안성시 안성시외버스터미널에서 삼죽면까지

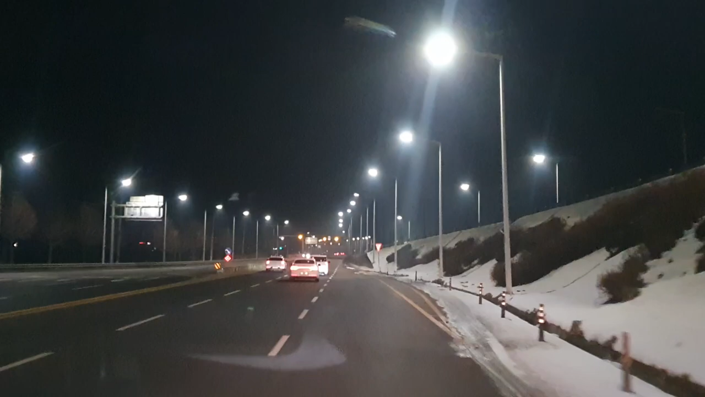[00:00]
안성 시외버스 터미널. 안성 시외버스 터미널입니다. 눈이 하나도 안 녹았네 여기는.